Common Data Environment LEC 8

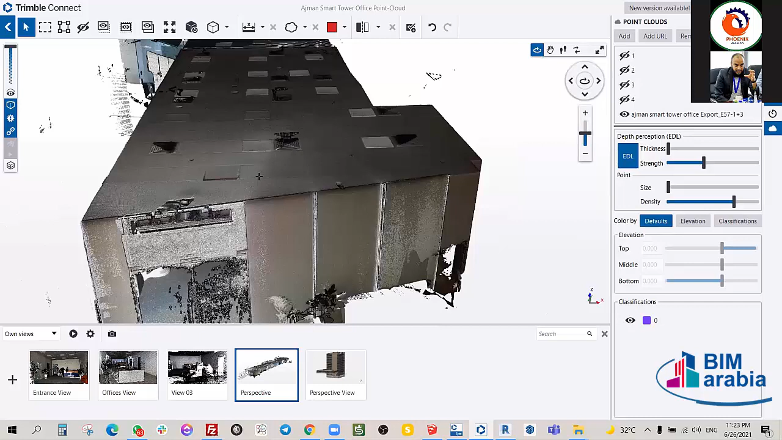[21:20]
100 نقطة، لازم تعمل حسابك بالنسبة للوقت اللي هو 700 دقيقة، وشوف أنت 700 دقيقة هل يكفيك يوم كامل أو يكفيك يومين أو 3 أيام، تمام؟ حقيقة هذه the lowest quality أخذناها فقط مش هنشوفه، لأنه زي ما شايفين مش عارف هل هي واضحة، بس نقاط أو البوينت كلاود مش كثيفة يعني، كل ما كانت أكثف كل ما كانت أوضح وأحسن. واضح؟ هل إجابتي واضحة؟
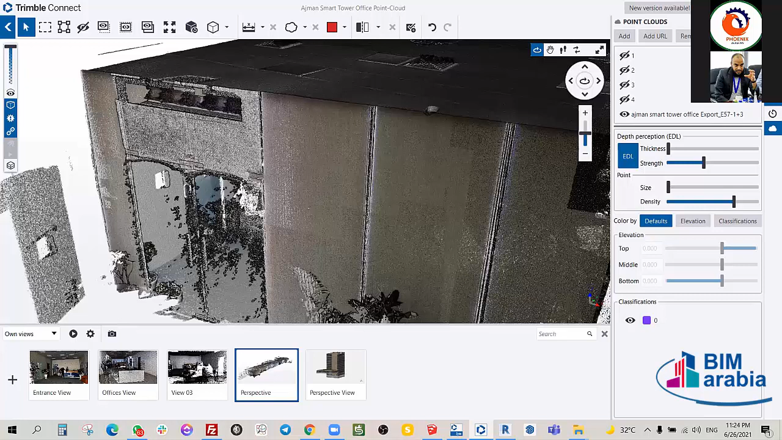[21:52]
نعم. تقدر تعدل في البوينت كلاود موديل، تزيد ثكنس النقاط على سبيل المثال، يصير زي ما شايفين زادوا ثكنس النقاط، يعني تزيد strength of يعني the point cloud model، وهذا هو الماكسيموم تاعه يعني، لأنه في الأصل مرفوع يعني
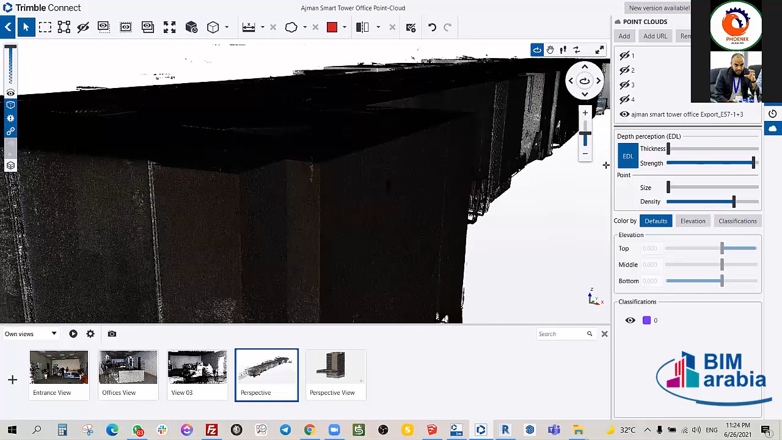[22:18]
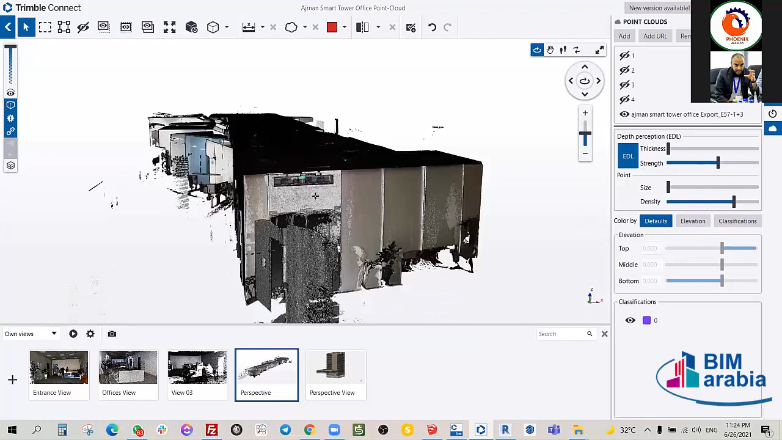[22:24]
low quality معناها أسرع يعني مشان الوقت يعني، ما تفهموش إنه لو، وعلى فكرة low quality بتاع تريمبل هي الميديوم بتاع فارو، تمام؟ والميديوم هي سوبر تاع لايكا، يعني تشوفوا مشان قوة الديفايس هذا يعني رائع. طريقة الأخوان لاختيار الألوان للعناصر، مش فاهم شو قصدك بالسؤال، لأنه يعني عندك هنا الكلاسيفيكيشن تقدر تغير الألوان.
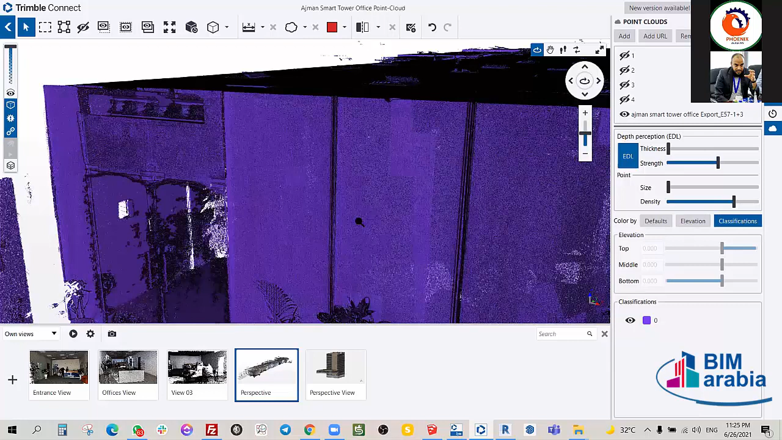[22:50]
شوف السؤال من أول وجديد. طريقة الإخوان العناصر مختلفة. أوكي، هذه قصدك الكلاسيفيكيشن، هذه مش بال بال بال يعني مش بالتريمبل اكس 7، تمام؟ يعني أنت إذا برمجت، أنا فهمت حبيت تعمل مثلا الام اي بي بايبس لون أخضر، الأبواب لون أحمر، صح؟
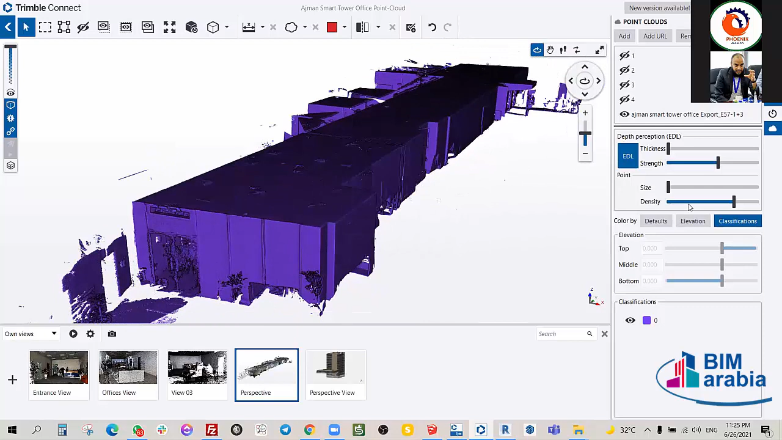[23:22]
هذا وش قصدك، صح؟ على سبيل المثال الإليفيشن زي ما شايفين، هذا ارتفاع الديفايس وين حطيناه، وعنا باي ديفولت تقدر تغير اللون،
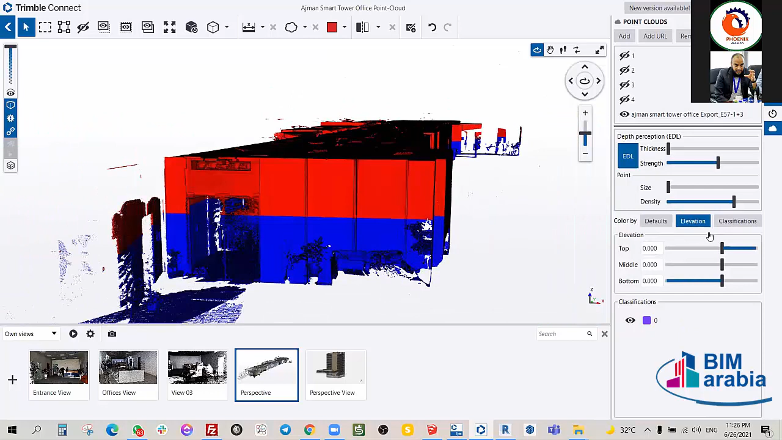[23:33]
او حتى في الكلاسيفيكيشن تغير اللون تخليه مثلا اورنج.
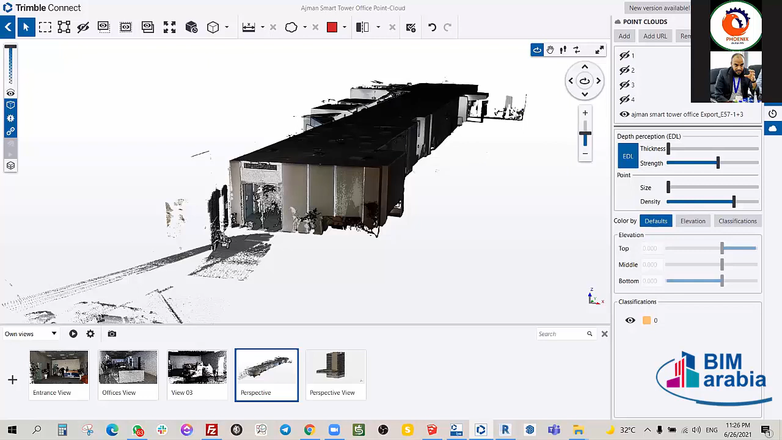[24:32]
السكانر مع توليرانس معين ويعطيك ارتفاعات التايل، انه هو واحد نازل وانه هو واحد مثلا اوكي وانه هو واحد مرتفع مستواه، لانه في الحقيقه اذا كان عندك بيك سيرفيسز ما تقدرش تعمل تايل بالكامل نفس اللون، مستحيل.
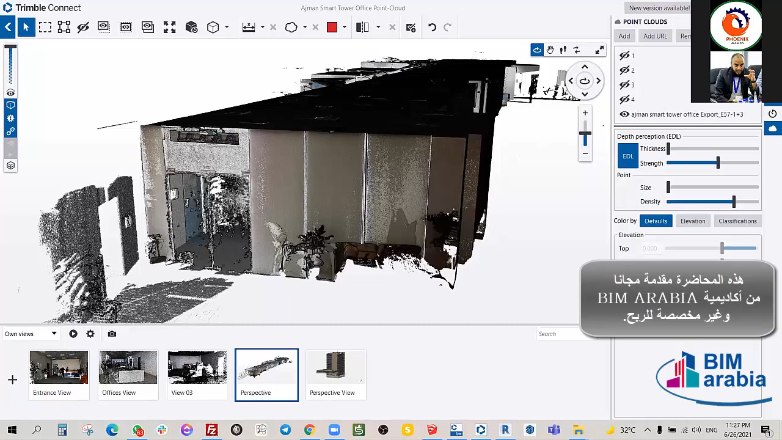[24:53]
على ذلك غالبا في الورهاوسز والأماكن هذه يستعملوا 3D ليزر سكانينج مشينز.
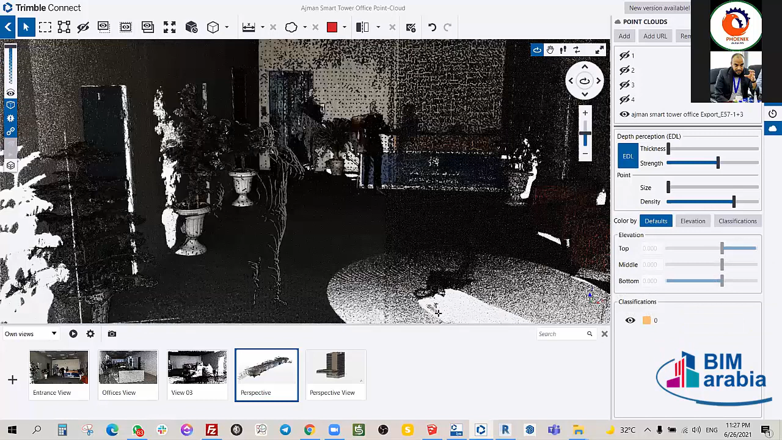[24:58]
وش عندنا بعد؟
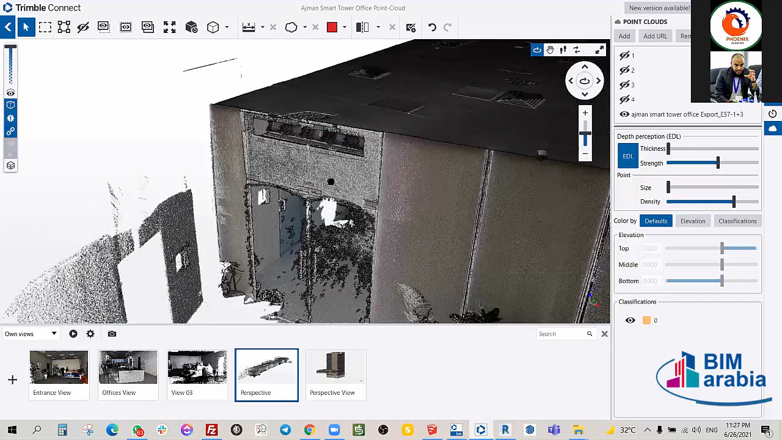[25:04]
عندنا تمام، هذه أعطي حبيت أعطيكم بس مثال بسيط عن البوينت كلاود، بس هذا على السريع. المرة الجاية إن شاء الله نعمل شيء بالتفصيل، فقط نتكلم على
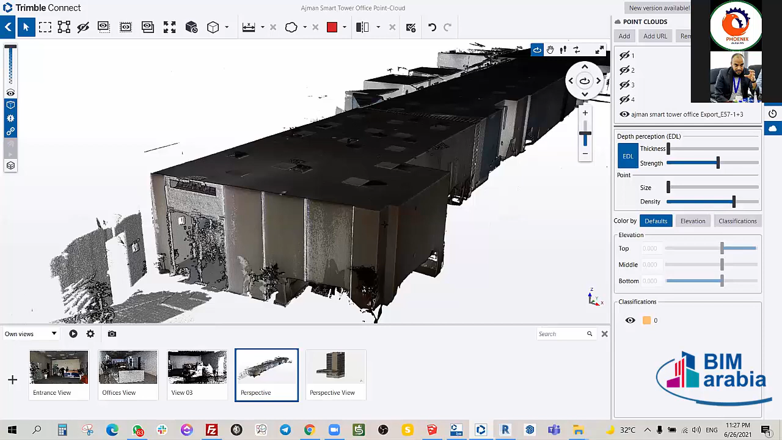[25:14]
البوينت كلاود كيف نعمل كواليتي كنترول، كيف نعمل الكالر كودينج زي ما تفضل مهندس عور.
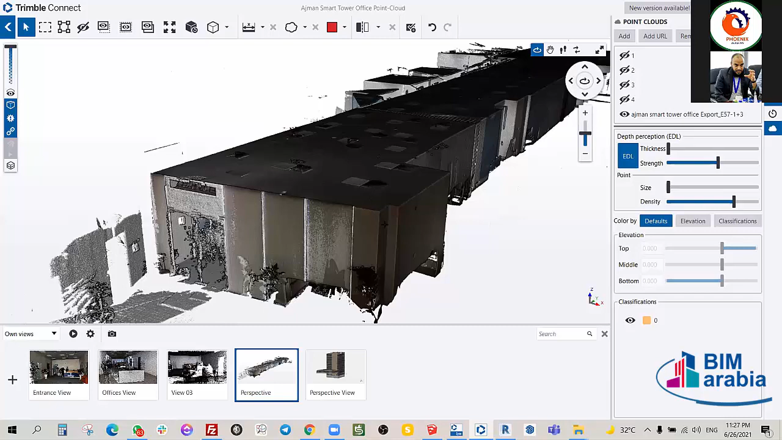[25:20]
مهندس ممكن ألو، سؤال؟ تفضل تفضل أخوي. بالإنترنس فيو يعني بلاحظ في ألوان مختلفة، هو يختار الألوان لحالها للكاونتر ولا لا، الخشب؟